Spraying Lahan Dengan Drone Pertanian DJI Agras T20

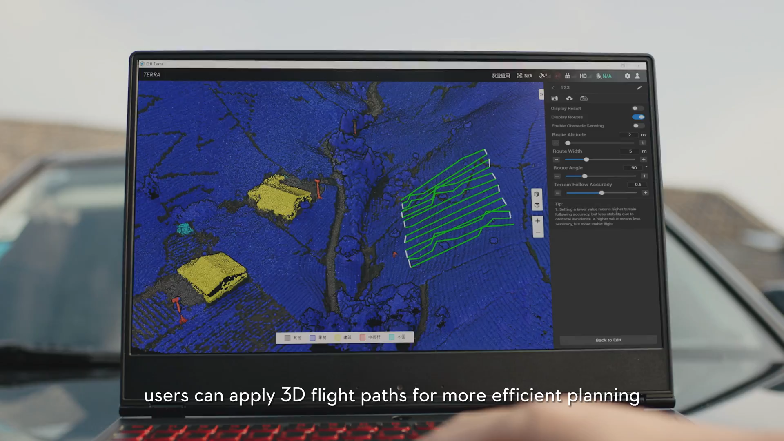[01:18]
T20 is capable of flying precisely upon flight path on multiple application scenarios.